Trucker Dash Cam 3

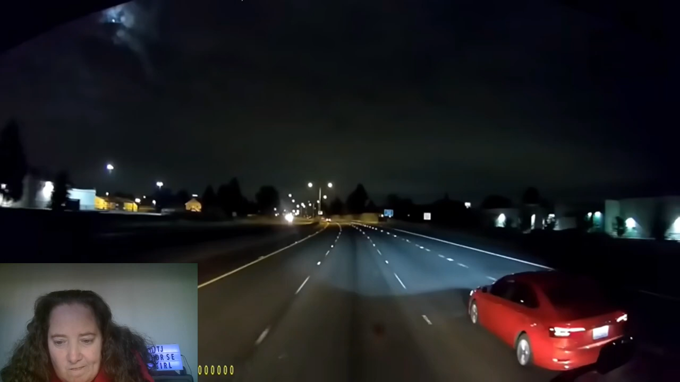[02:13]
Why are you giving him the finger? So now we're going to brake check. Here we go, brake checking. This is the sort of crap us truck drivers deal with all the time.
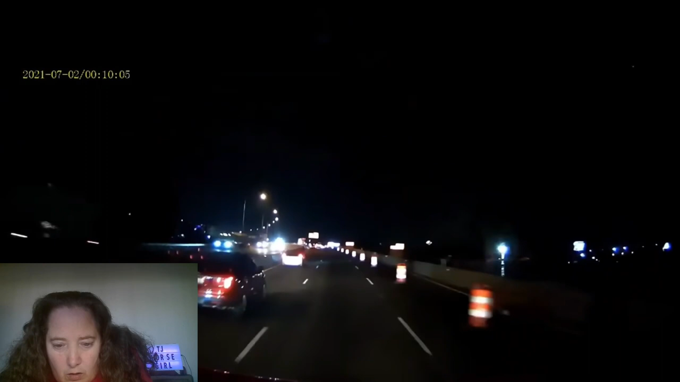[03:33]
Ow. The car in front of me didn't notice the cones closing on their lane and knocked them into the road. The cone got wedged under my truck and I ended up dragging about a quarter of a mile before I could pull over and get it out. Jerks.
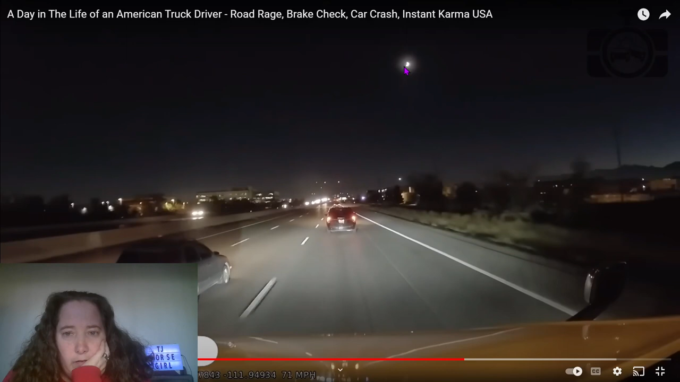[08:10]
that'd be my luck honestly that'd be my luck I'd like try to move into a different lane to avoid something and get into a much worse situation like that like someone who can't use the pass lane or whatever the case may be
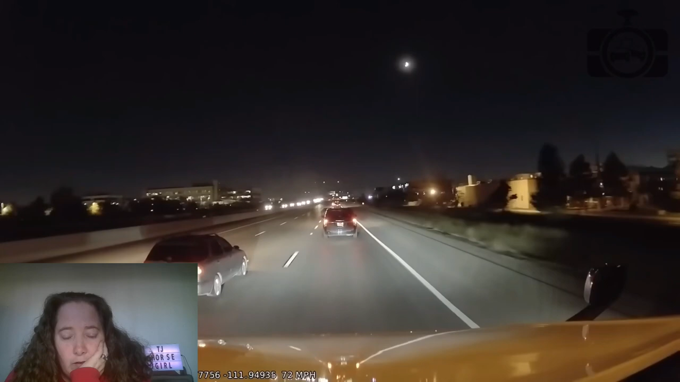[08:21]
um dude pick up the pace this person cuts off a truck so close the camera can't even see the back bumper